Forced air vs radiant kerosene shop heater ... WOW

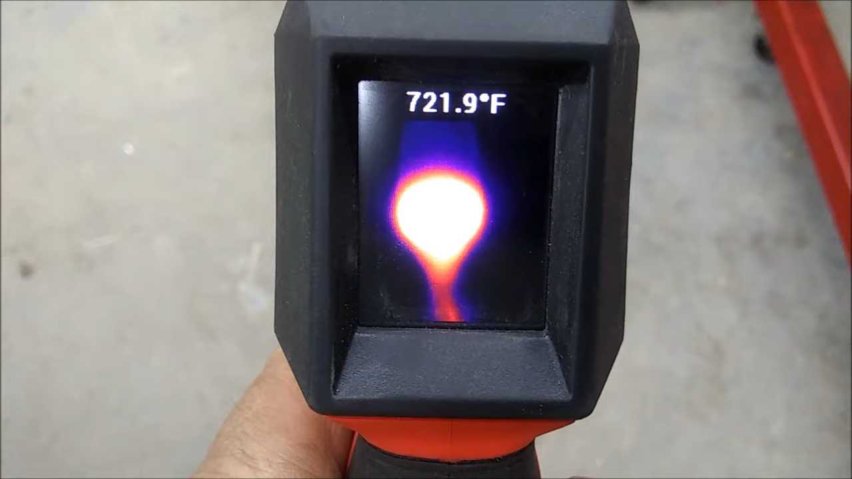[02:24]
On screen: spot 721.9°F
as you can see 720 722 somewhere in there so now you can hear how loud this thing is
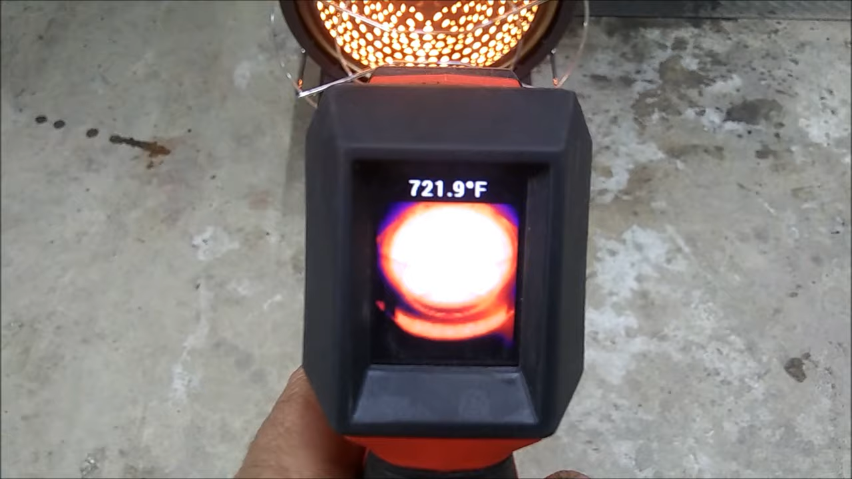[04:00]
On screen: spot 721.9°F
and this is the funny part it cranks out the exact same kind of heat see that